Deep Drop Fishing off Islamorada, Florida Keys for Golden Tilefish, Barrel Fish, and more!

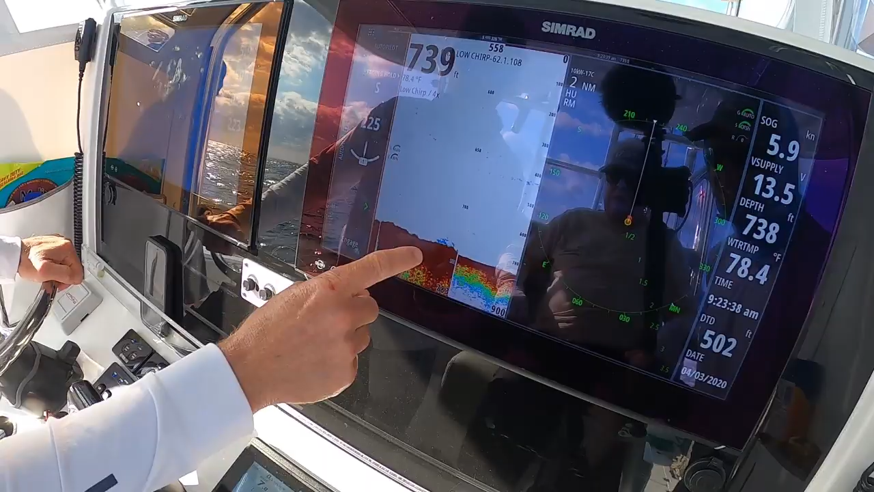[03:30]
On screen: water 78.4°F, speed 5.9 kn
Might have just marked some there, you guys. Could be them. Ooh, tilefish on the sonar. All right, Brandon, ready?